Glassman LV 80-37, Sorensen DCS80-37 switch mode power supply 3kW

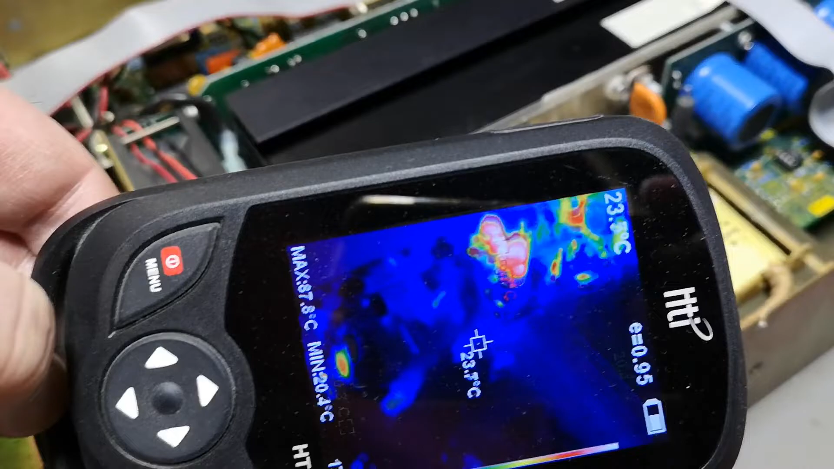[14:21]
On screen: min 20.4°C
so that means that we're looking at the secondary side snobber that one
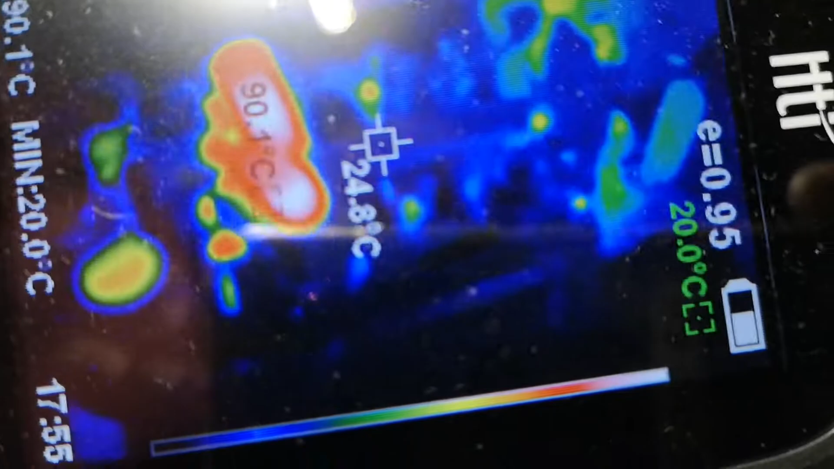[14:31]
On screen: spot 24.8°C, max 90.1°C, min 20.0°C
let's see see almost a hundred oh
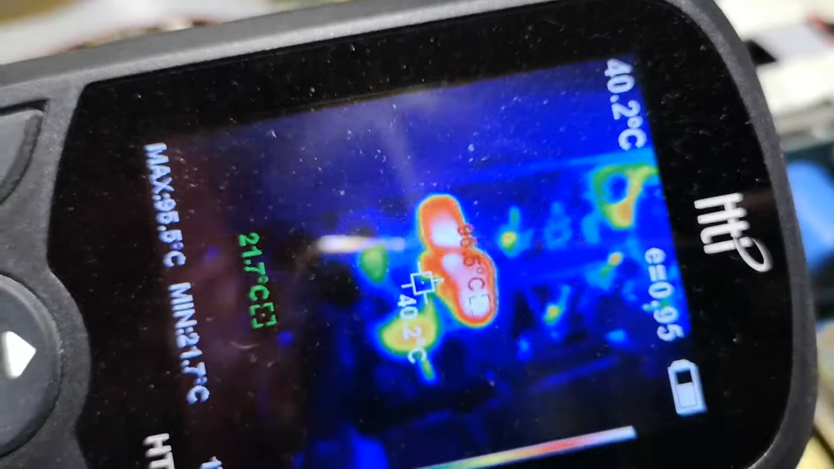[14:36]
On screen: max 95.5°C, min 21.7°C
i
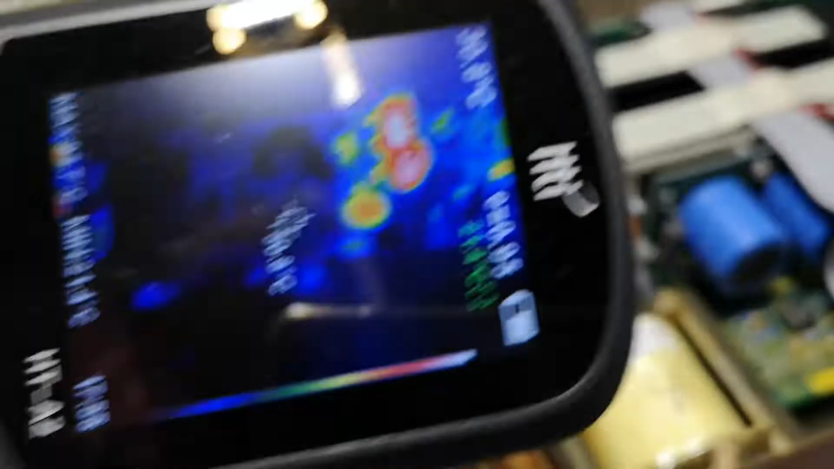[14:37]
need to clean the screen for dust is that better oh yeah
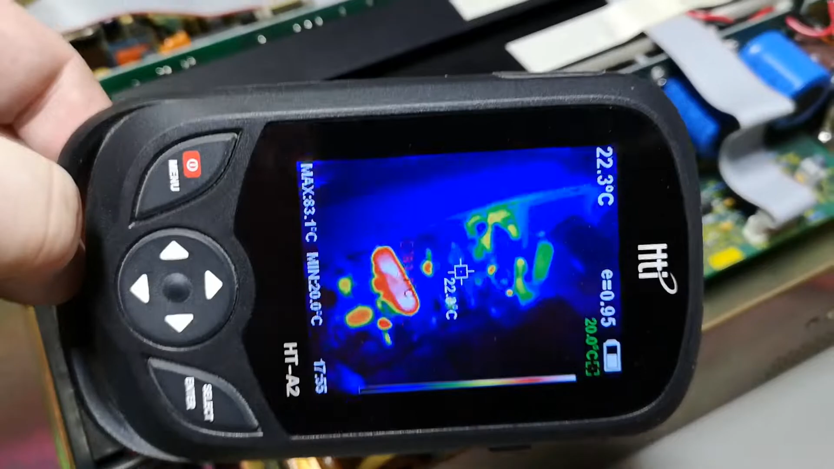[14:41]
On screen: spot 22.3°C, min 20.0°C
oh it's dirty oh
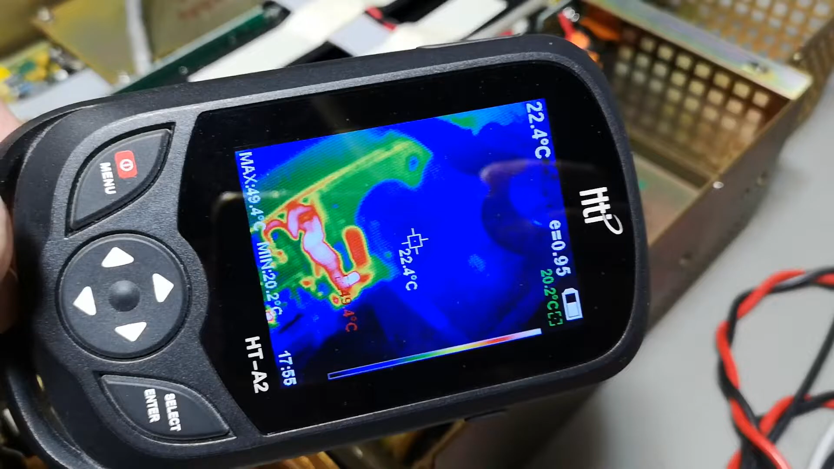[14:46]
On screen: spot 22.4°C, max 49.4°C, min 20.2°C
it's dirty and we got a that one
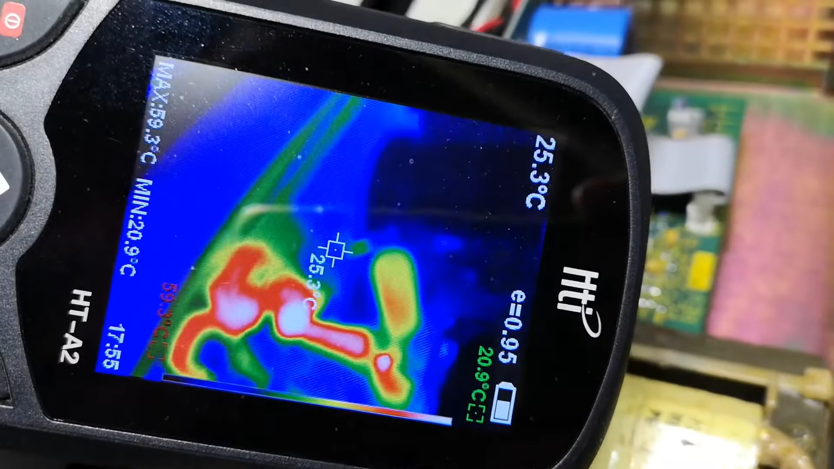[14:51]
On screen: spot 25.3°C, max 59.3°C, min 20.9°C
why is that so warm
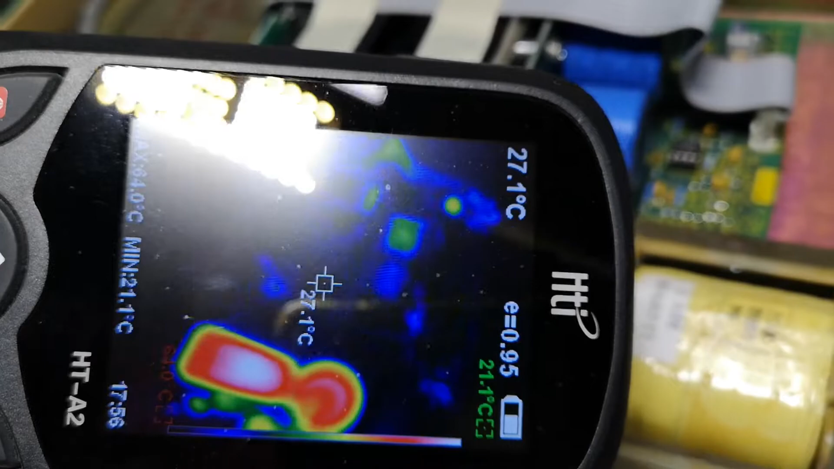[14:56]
On screen: spot 27.1°C, min 21.1°C
okay they've got a very warm capacitor here
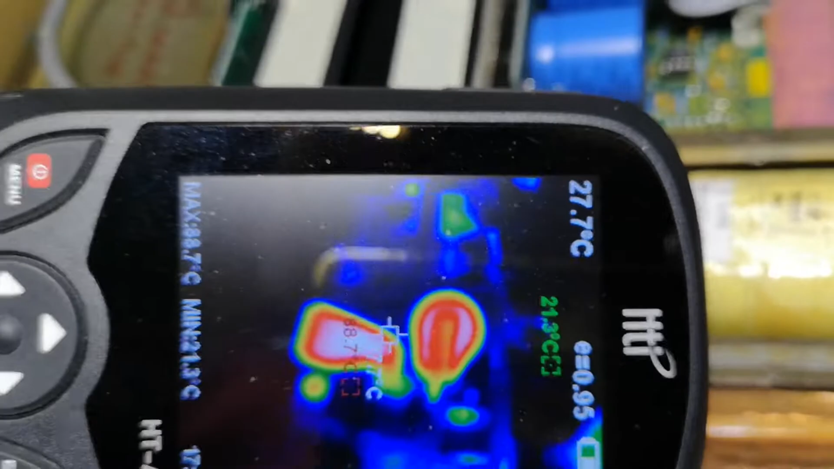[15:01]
On screen: min 21.3°C
i need to look a little bit at that because uh hot capacitors
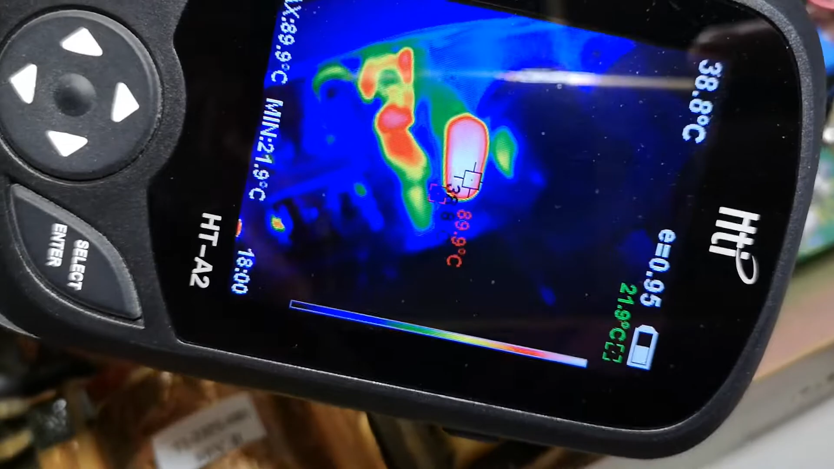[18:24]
On screen: max 89.9°C, min 21.9°C
yeah i'm looking and that is the output load resistor that one so that's what we're looking at here
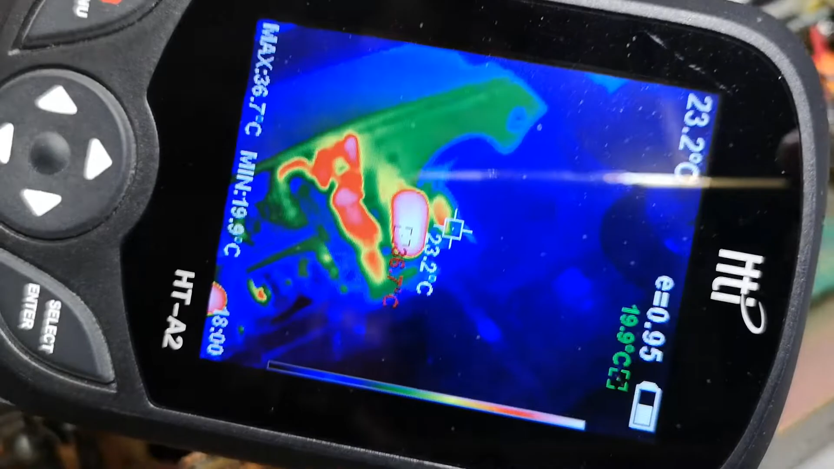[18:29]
On screen: spot 23.2°C, max 36.7°C, min 19.9°C
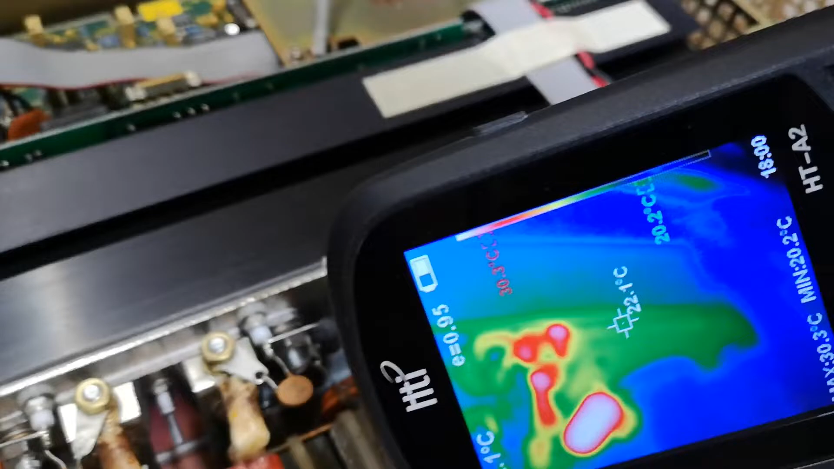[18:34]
On screen: spot 22.1°C, max 30.3°C, min 20.2°C, scale bottom 20.2°C
yes let's put on the macro and it's much more nice and sharp